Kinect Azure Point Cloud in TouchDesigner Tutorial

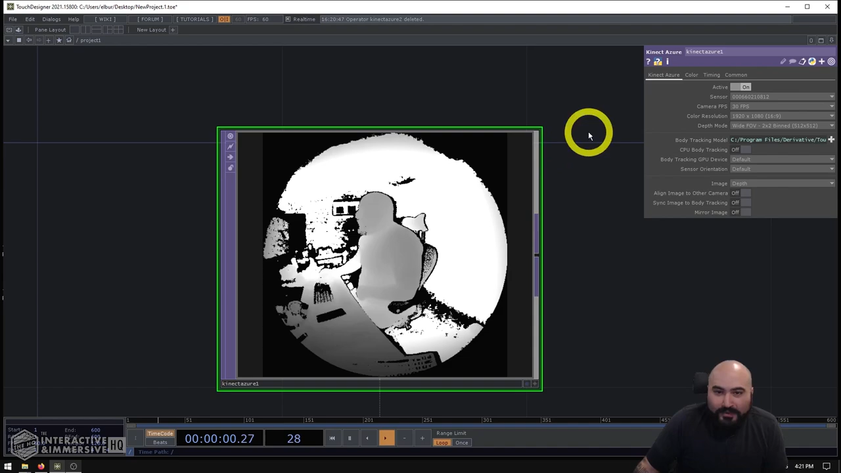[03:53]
Now, aside from that, the only other thing I want to do in this case is I know that my primary, you know, content that I'm building is going to be the point cloud.
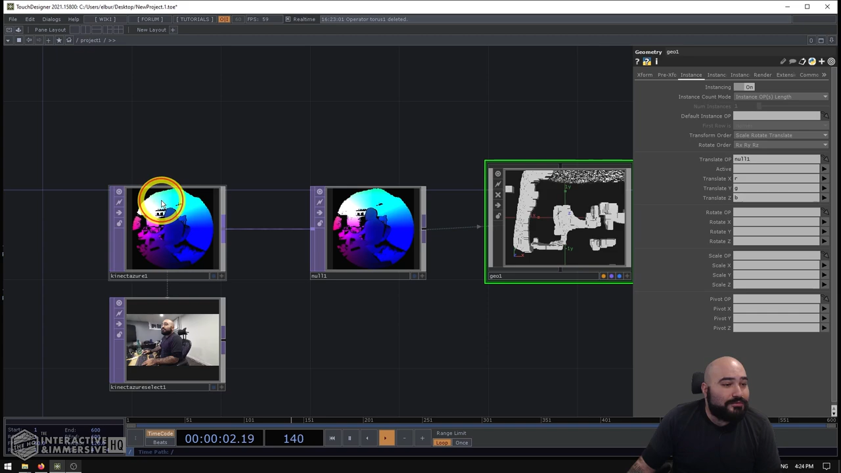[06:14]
That's really the value of these kind of textures.
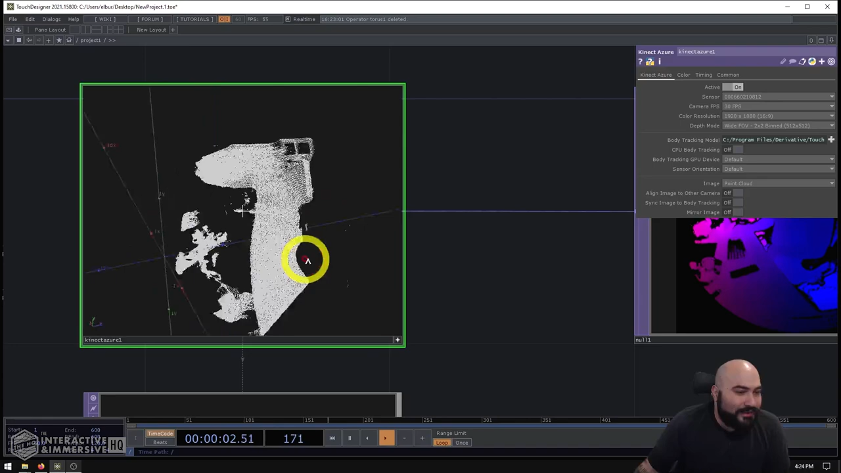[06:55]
And this is immediately going to take that x, y, z data out of the RGB channels,
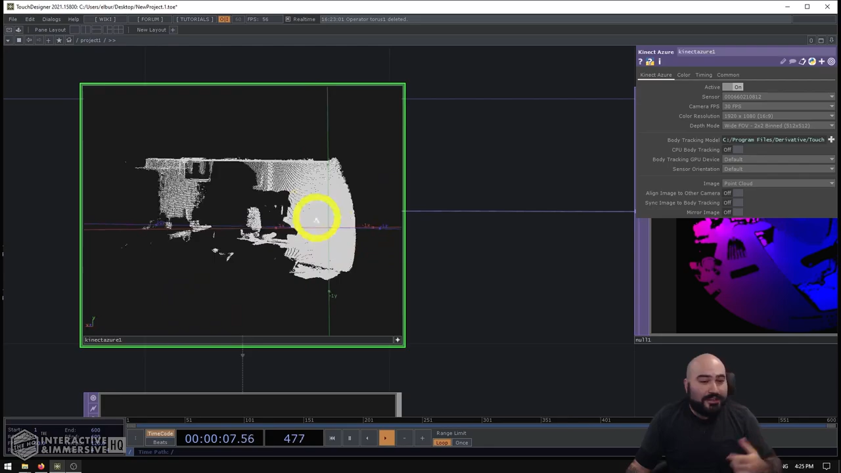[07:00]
and just give us, you know, essentially what is a SOP viewer with points at each one of those pixels.
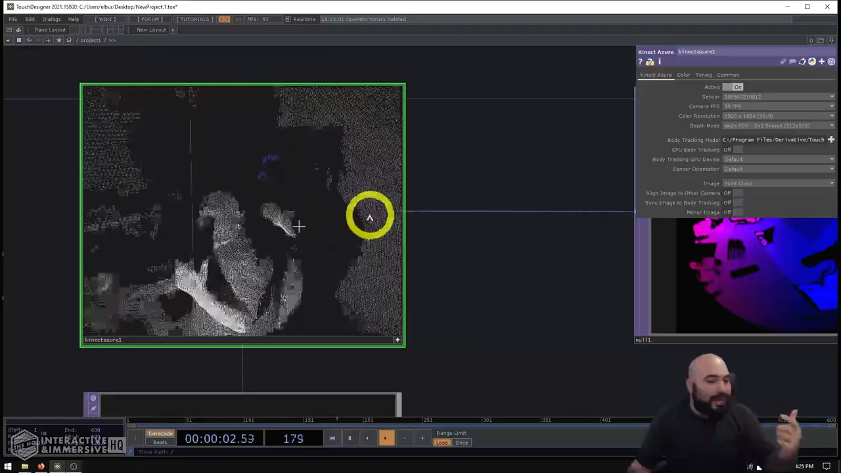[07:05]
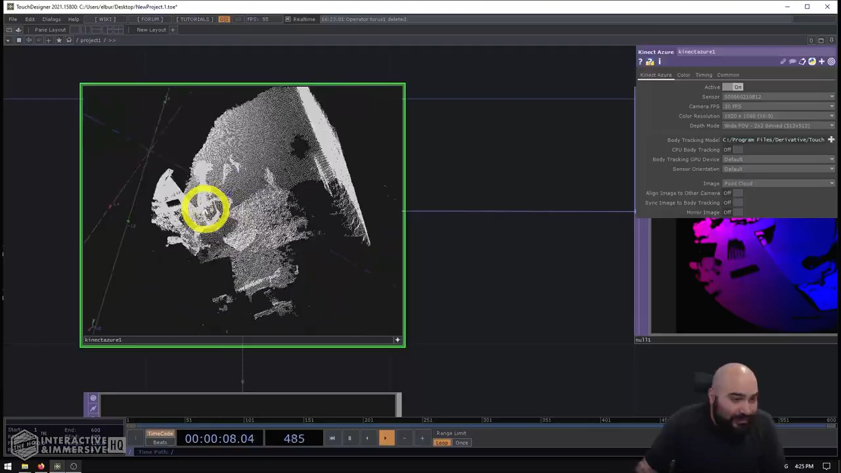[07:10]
So we can already see that great, we have look at how great this scan looks, by the way, I'm very excited to play with this connect Azure. And this is what we're going to represent here in a moment with our instancing. So this is a nice little thing.
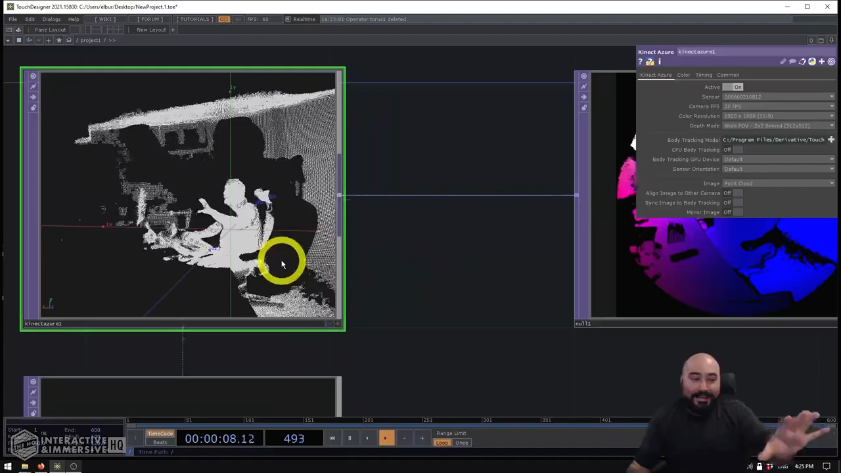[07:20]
And just remember that this is even though we see a SOP viewer in there, and we see lots of points, this is still a top and it's just holding texture data.
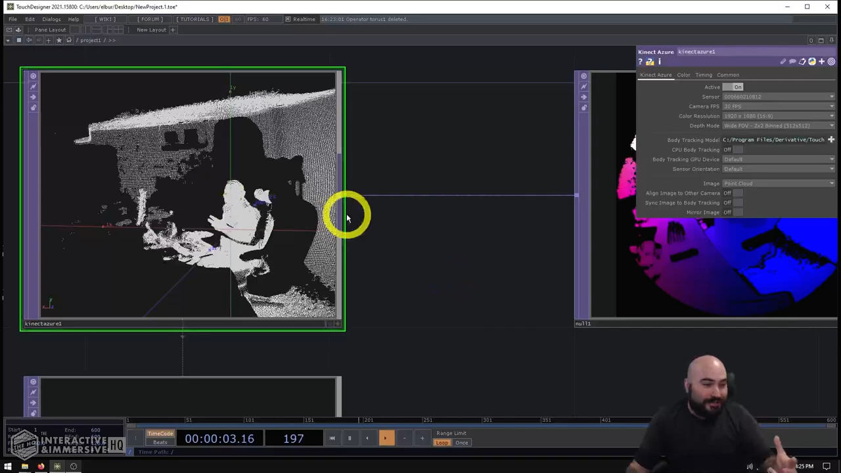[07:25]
And that is only a preview. So even if we looked farther down in the chain, we're still just seeing the original texture data.
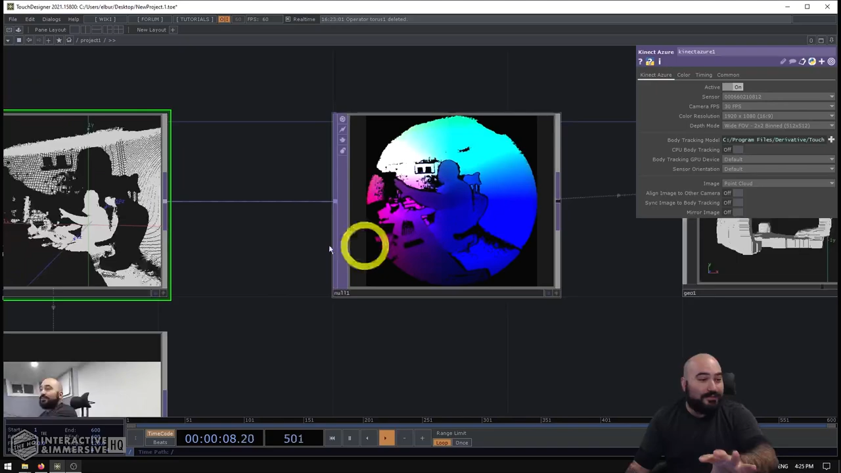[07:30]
So don't get confused if you go around switching that.
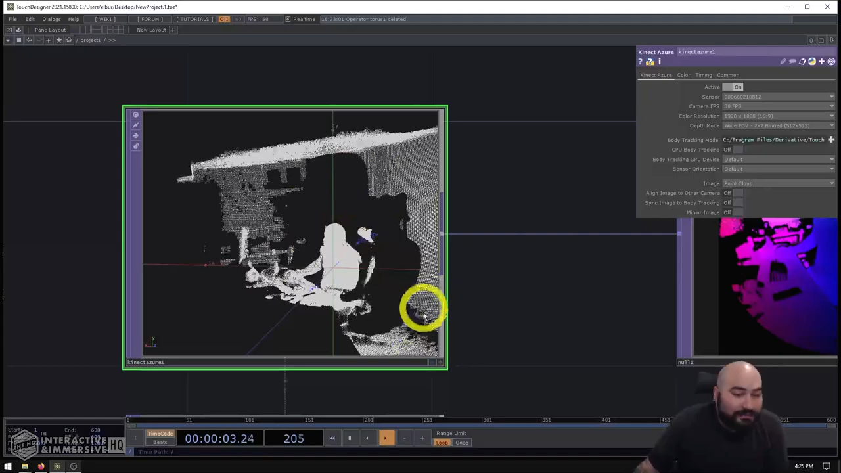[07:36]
And if you ever did need to switch back, we can activate the viewer, right click on that background, and hit view as image at the bottom,
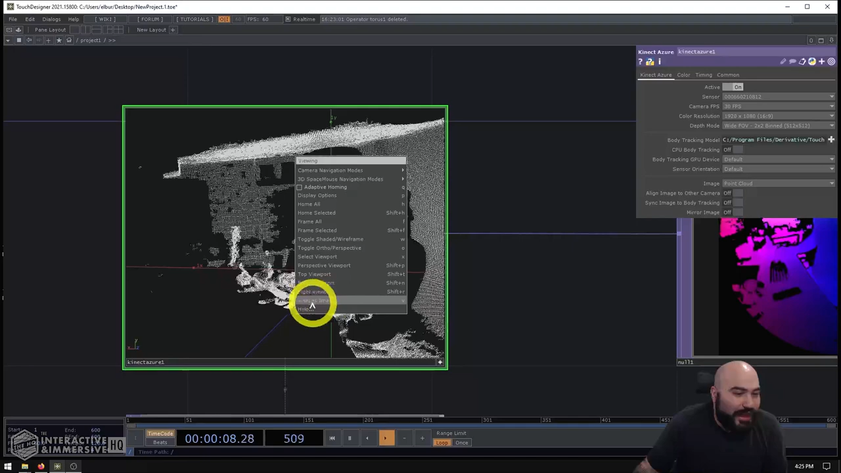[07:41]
and it's going to switch us back to that original texture format.
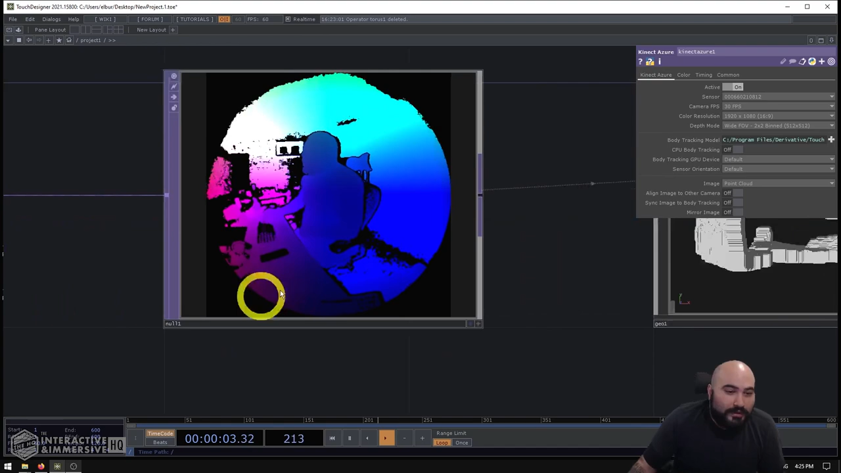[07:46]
So now that I have my geometry instancing against my data here,
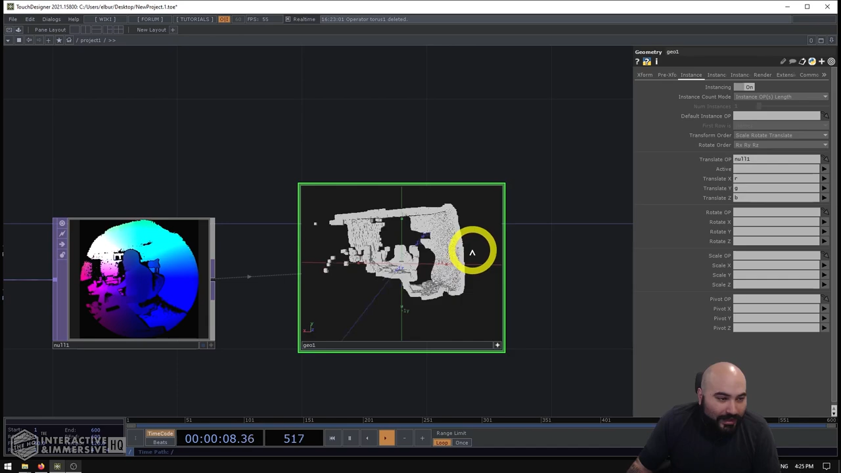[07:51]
we're already going to see that those boxes are still way too big.